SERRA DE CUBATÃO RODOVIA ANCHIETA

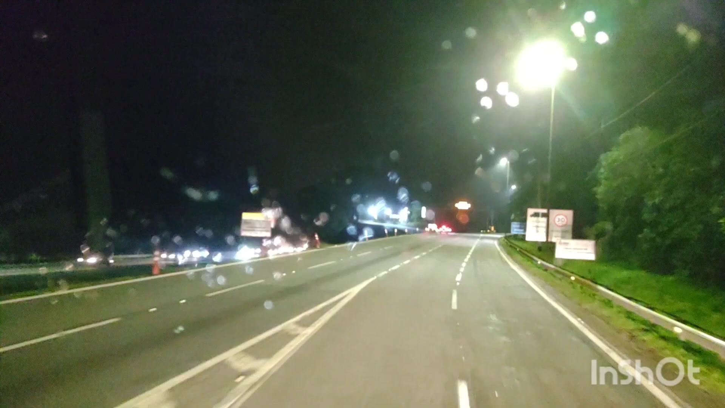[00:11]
Pois é, a serra tá suave mesmo. Continue na BR-050 por 14 km. Atenção, área de escape KM-42 e 49.
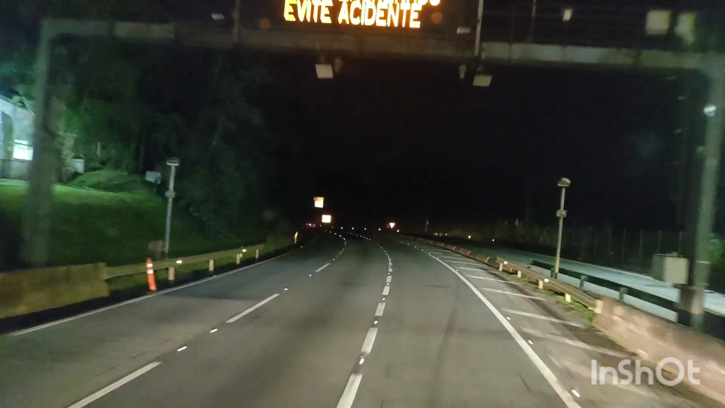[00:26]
Vamos lá então, pessoal, descendo a serra aqui, devagarote, essa serra é perigosa, né? Vamos botar aqui no manual.
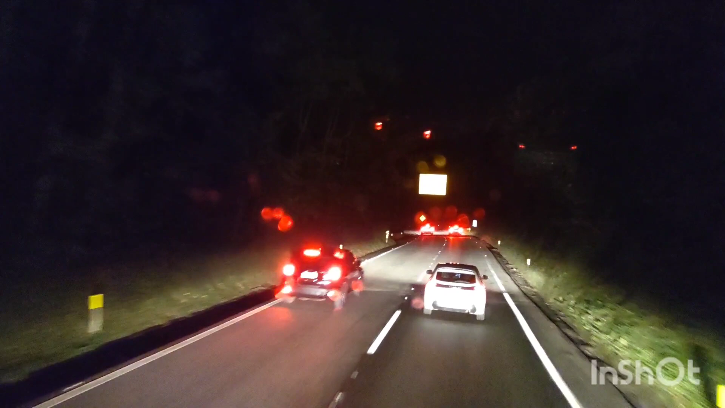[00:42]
Rodovia sem acostamento, ela é uma serra sem acostamento, começa no KM-41. Pra ver muita coisa, né? Tá de noite, mas vamos lá.
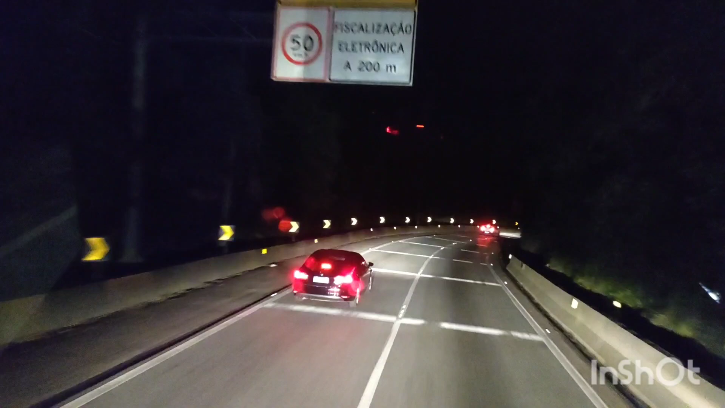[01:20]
Descendo a serra às 18h40, pessoal. 18h40. Iniciando aqui a descida da serra. Serra de Santos.
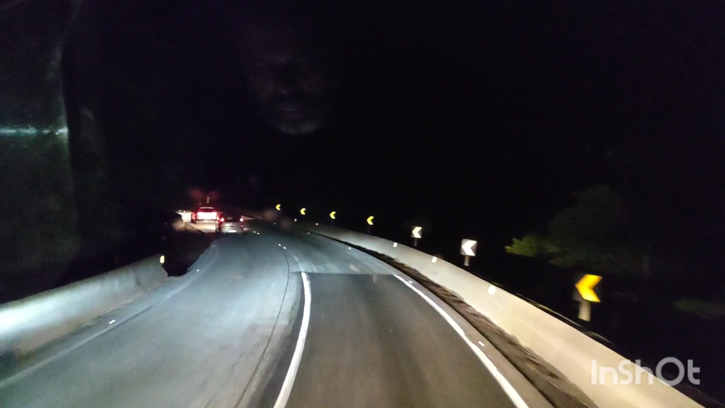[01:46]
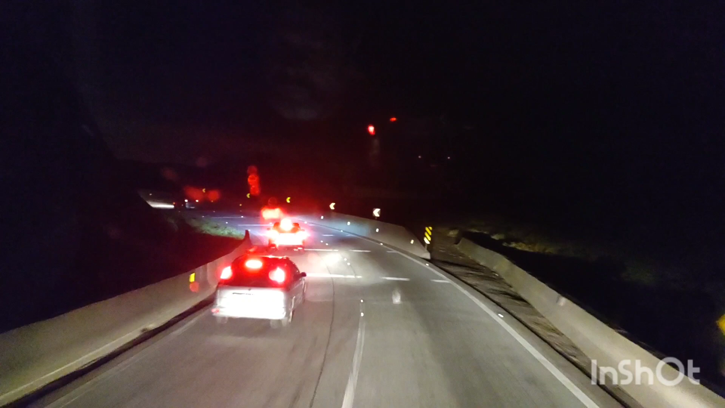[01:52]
Já tá dando pra ver Santos lá embaixo, pessoal, ó. Né? Parece que a polícia tá aqui do meu lado.
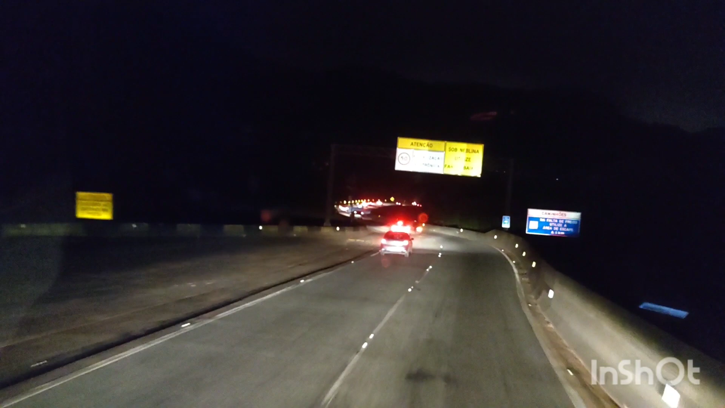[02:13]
Polícia militar. Rodoviária militar, não é estadual não. Quer dizer, é estadual. Aqui a polícia rodoviária é estadual que manda, né?
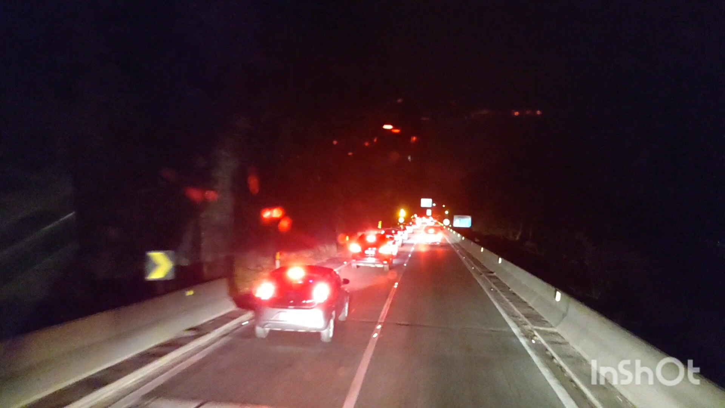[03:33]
Velocidade 50 por hora, tô a 30. Tá chique show. Caminhões, área de escape. Aqui tem uma área de escape, pessoal. O caminhão, se ele tiver sem freio, é só ele subir direto aqui onde tá essa caixa de brita aí, ó. Não tem perigo de acontecer acidente.
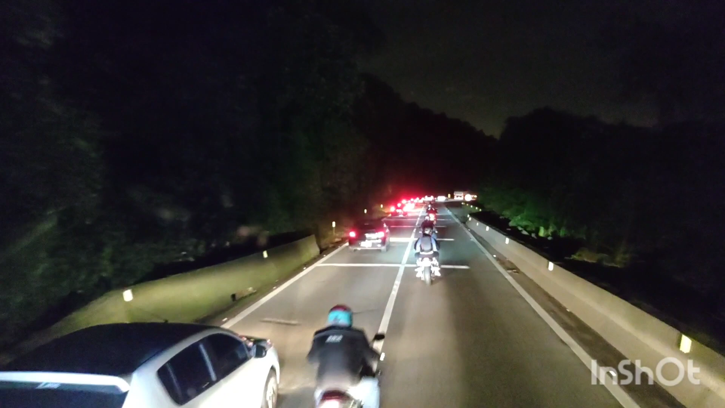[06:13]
Aqui não pode ultrapassar, né? Vou ter que ir atrás dessa carreta aí até o final. Tem uma viatura atrás de mim.
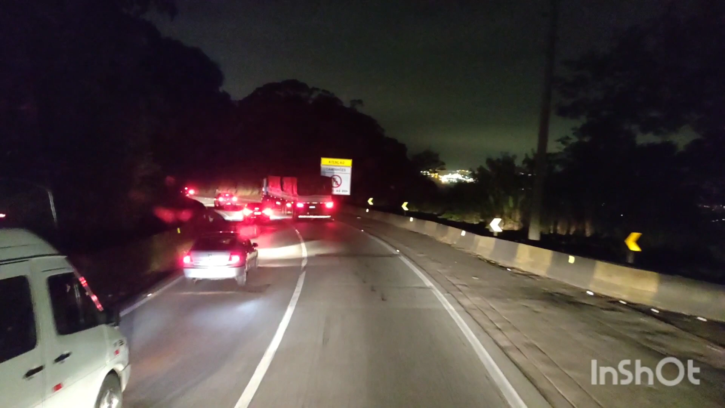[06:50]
Aqui essa hora as viaturas descem aqui uma atrás da outra.
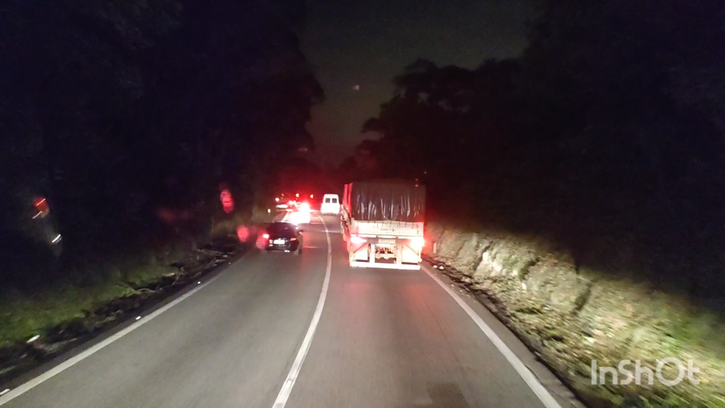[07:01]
Vou ter que ir atrás desse cargueiro aqui.
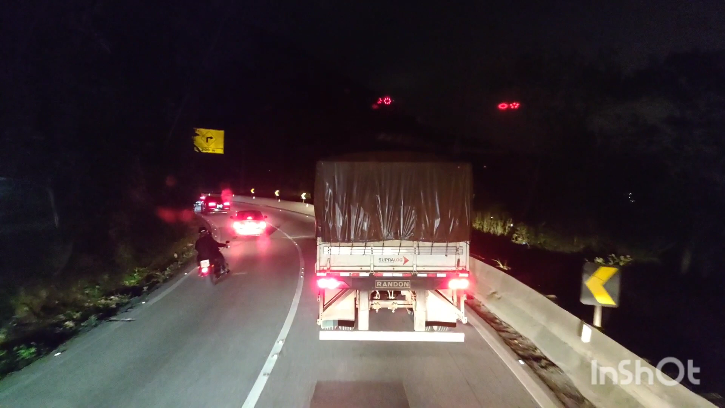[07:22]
Aqui a faixa não permite ultrapassagem.
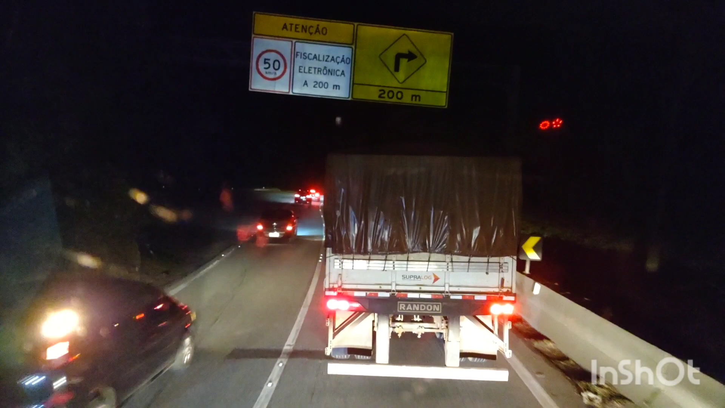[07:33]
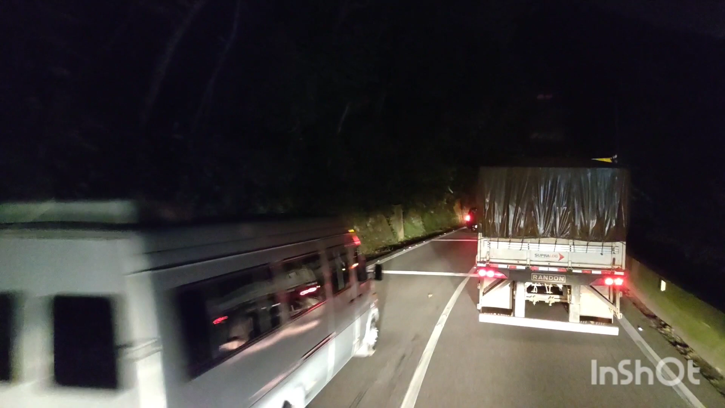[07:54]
E aqui as polícias rodoviárias ficam escondidas. Eu cansei de ver motorista sendo pego aqui, ó. Nessa curva que a gente vai fazer agora aqui. Né? Aqui a famosa curva da onça. A curva da onça aqui, galera.
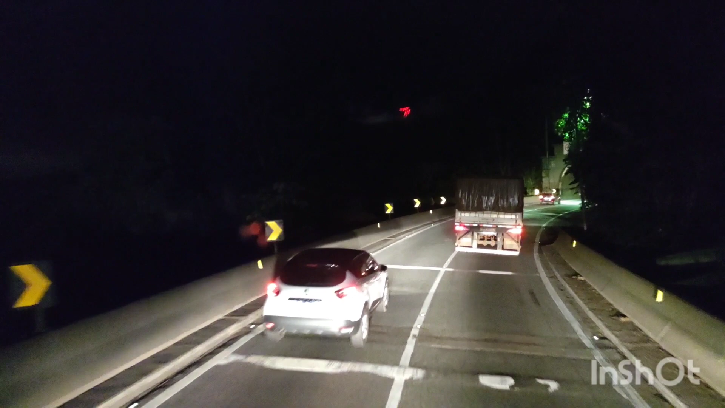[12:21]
Tem um túnel aqui agora. Esse túnel tem túnel 1, túnel de número 1. A extensão dele é 183 metros.
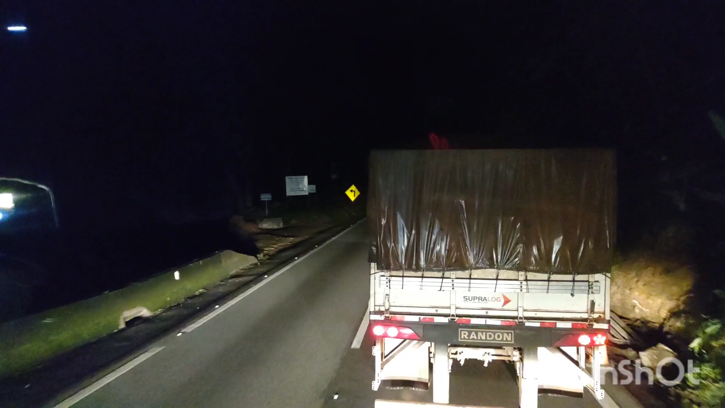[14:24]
Mas tem uns dois que ultrapassa. Esse costela tem a luzinha da Dandara. É JBS. Ave credo. Olha o outro JBS aí, ó.
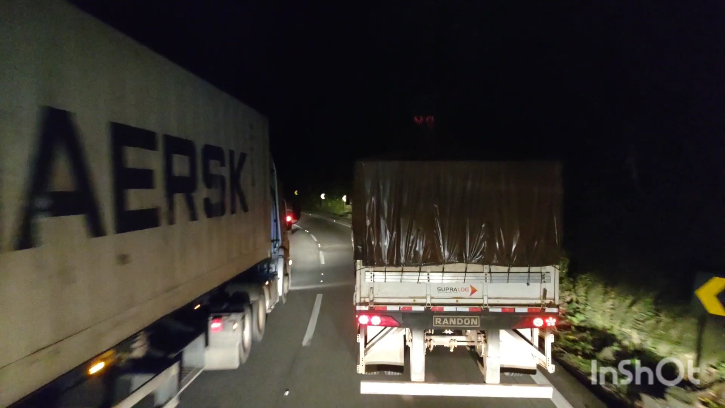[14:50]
Tudo exportação, vai tudo pro mesmo lugar que eu vou.
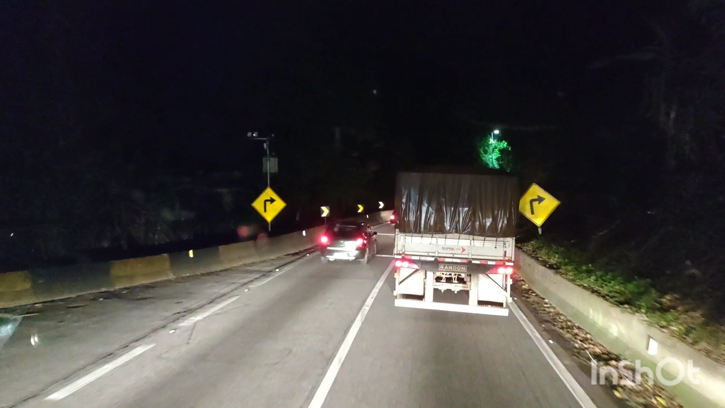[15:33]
Só piscando aqui do lado esquerdo, ó.
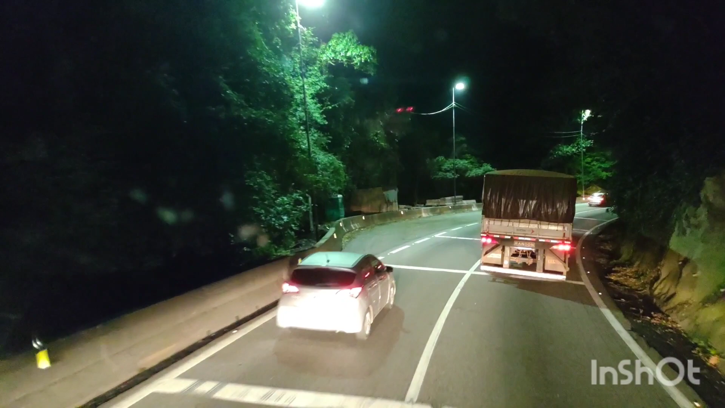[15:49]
Olha o cara com o nove eixo ultrapassando na entrada do túnel, ó. Olha só.